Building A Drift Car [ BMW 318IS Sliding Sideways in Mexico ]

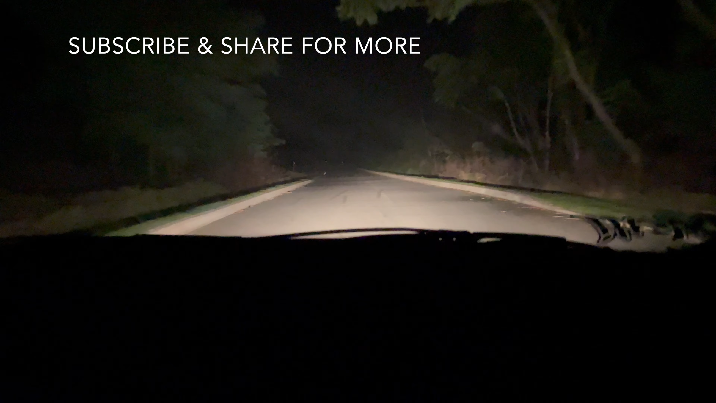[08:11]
Oh, there's a car! Definitely a car. They have the lights on in the car. Yeah. The door is open.